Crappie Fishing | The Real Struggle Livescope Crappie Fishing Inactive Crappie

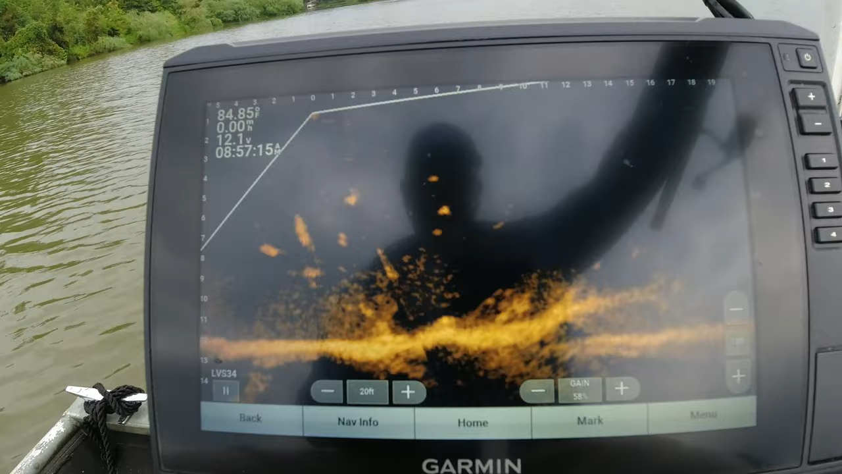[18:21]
He ain't in no structure right now. He getting closer, son. This wind is starting to pick up and making me have to run my troll motor hot. And then when I get up on him, I'm going too fast. Yeah, he done made it to it already.
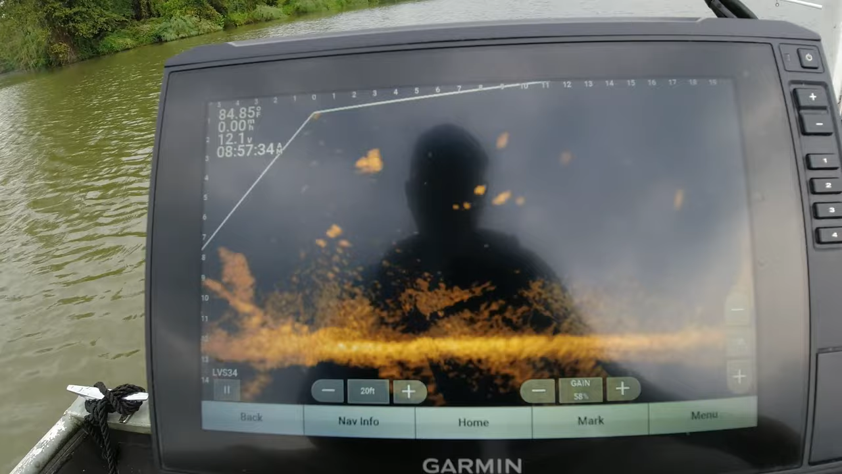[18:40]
Hey, he's a decent little fish. Look like one sitting on the top of that little stick up right there. See how much brighter it is? That may be white bass. They're moving kind of fast. Look at this little joker. Another little black crappie.
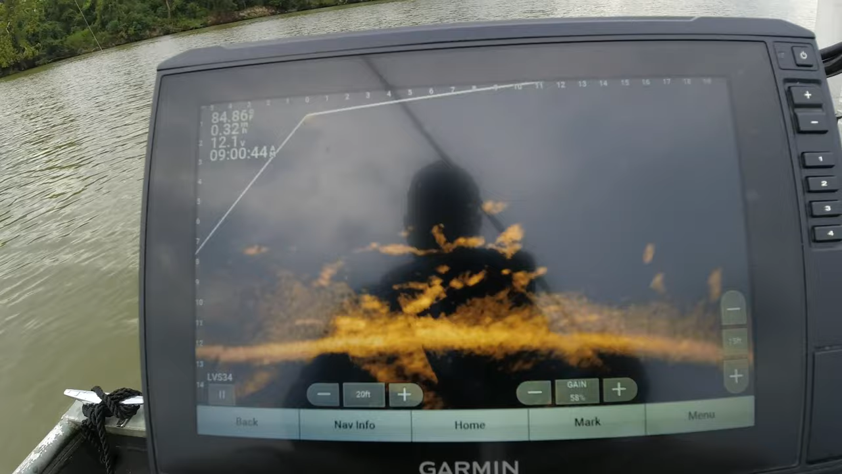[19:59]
I can see a split in his tail and everything right here. Here's another little pile. Got some fish on it. Wind's out of another direction now. So we got to see if we're going to be able to entice one out of here quick. Got the wind blowing us. Chased it. I think we're just going way too fast. Alright, I'm going to have to get behind a wood line. I think I'm going to have to get behind a wood line.
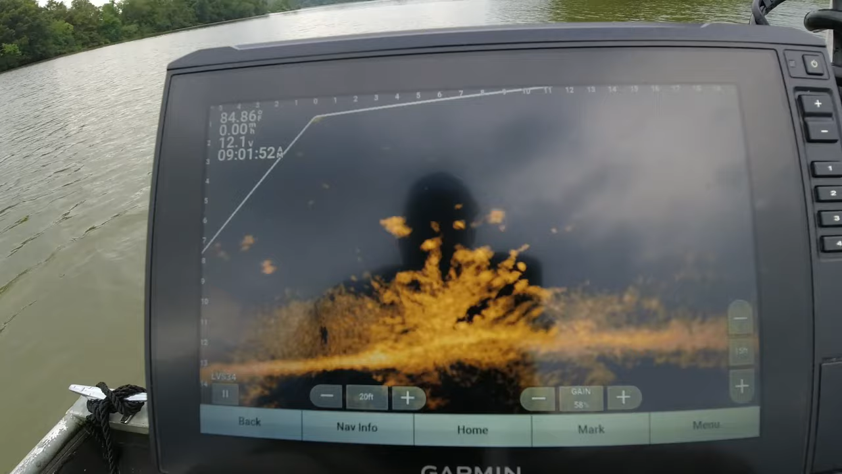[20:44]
That wind's trying to pick up on us. Feels good though. There we go. Another little bitty guy, a little white crappie. I can't get that big one right there at the top. That big one don't want to bite. Got a little bitty guy. I'm not going to turn my camera.
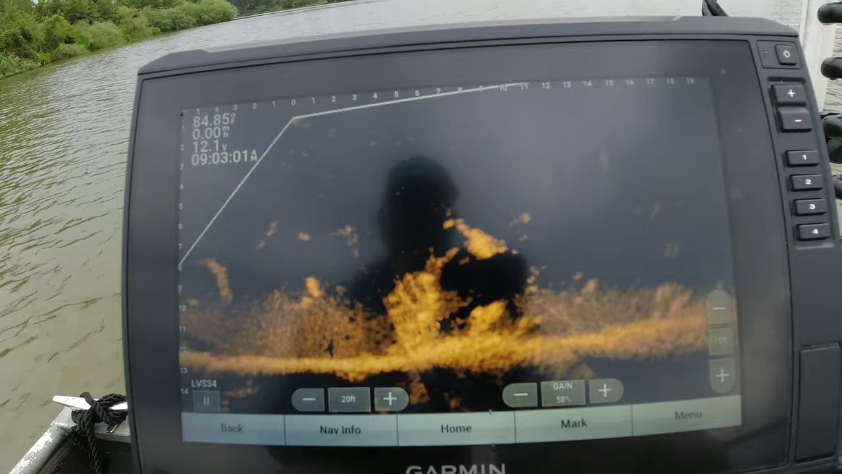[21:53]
He ain't trying to have it. There's another decent one in the middle of that joker. See if he won't act right. Now the wind's changing directions again. I ain't gonna complain about it because this is just nothing but practice.
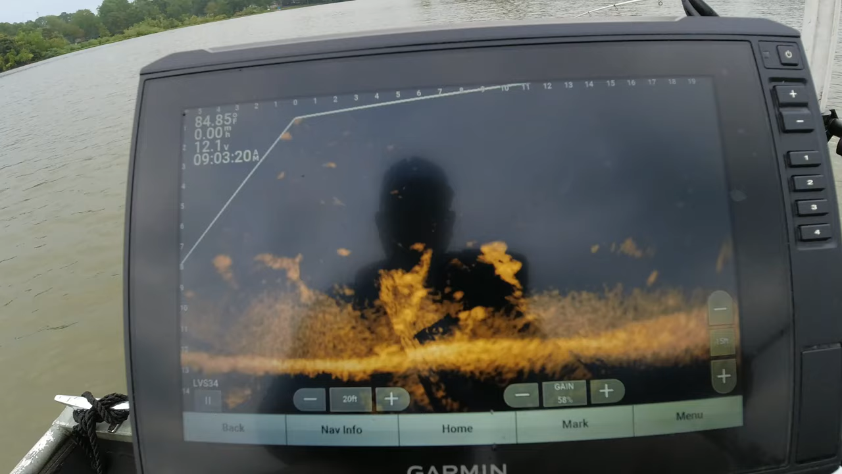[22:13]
I do want the fish to cooperate. Not you, little bitty dude. Yeah, there's too many little ones there. Alright.
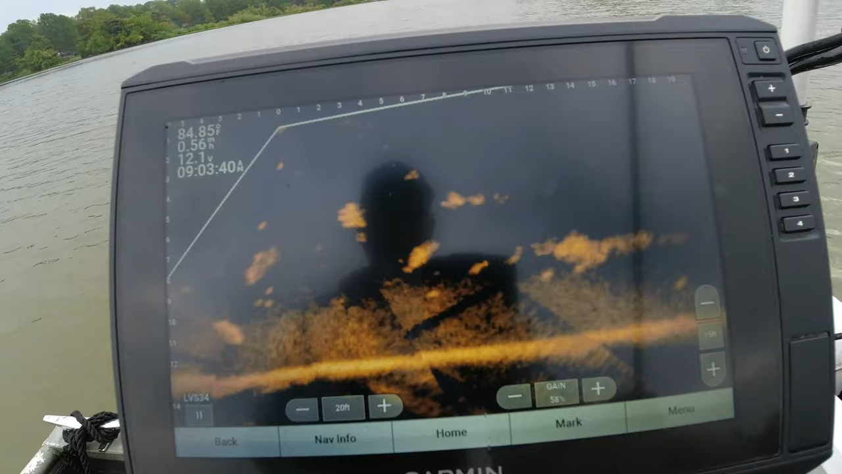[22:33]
On screen: water 84.85°F
Let's make a move.
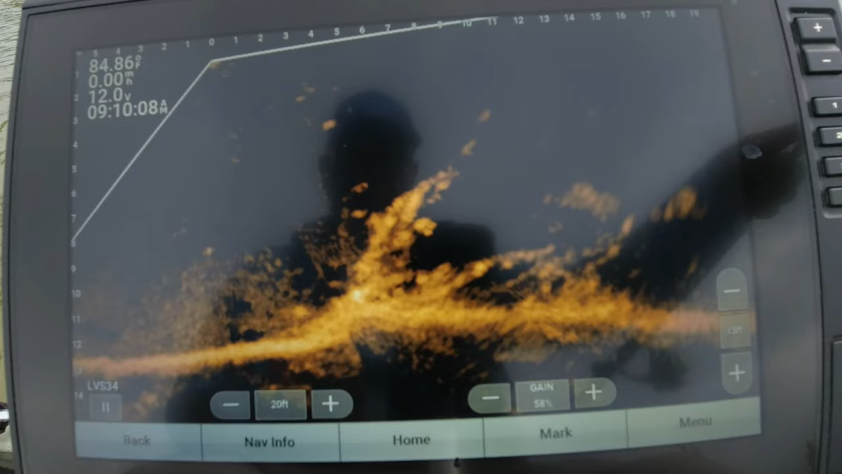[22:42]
On screen: water 84.86°F
There we go, finally.
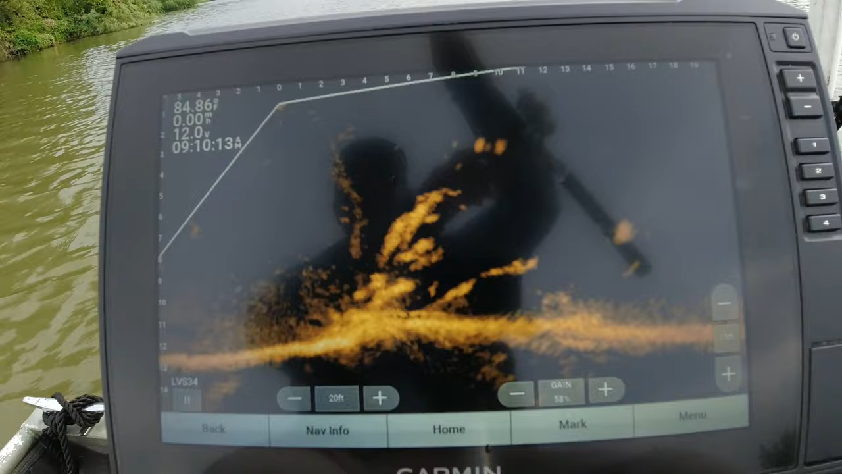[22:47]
Yeah. Finally. A few decent fish in there. Nice little keeper. Nice little keeper. Oh yeah.
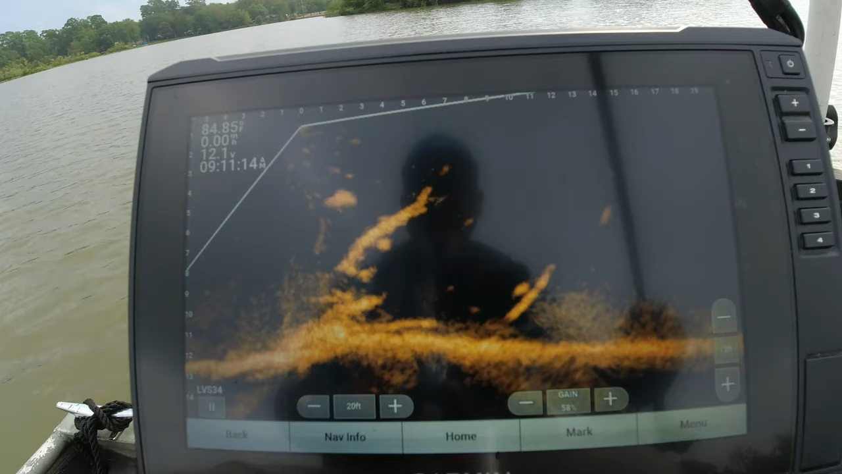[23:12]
There's another one right here. Let me yank this other one out and then I'll let me try to yank this other one out. Let me say that. They are dug in. There's a couple of them that's out right there. Keep them lit up. Come on. They're going right back in it.
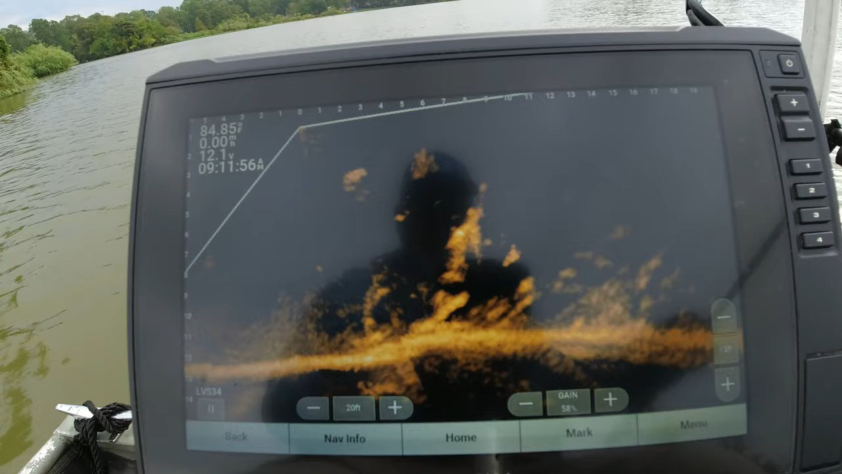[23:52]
They got a good hiding spot right there. They've got a really good hiding spot right there. He's down there in it.
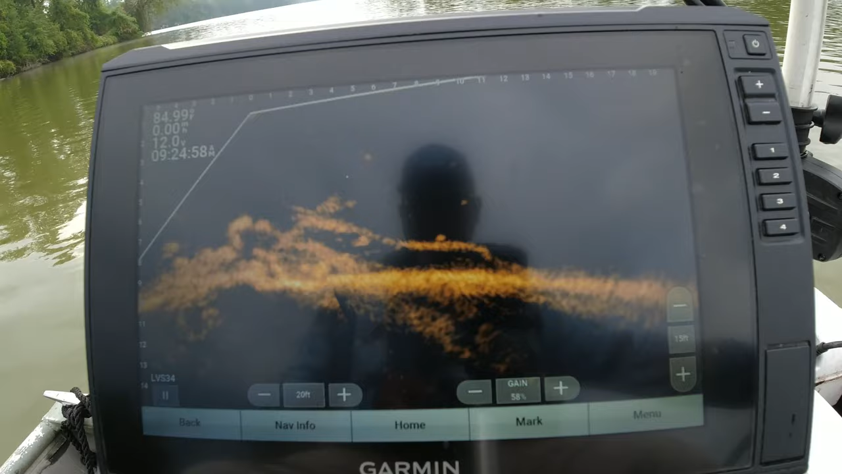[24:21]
Come on, hit that bait. Ah, little joker. He may not be so little. There we go. Yeah, he's a little bitty guy. See why he took off. He darted. He was scared. He was scared that bait was going to eat him.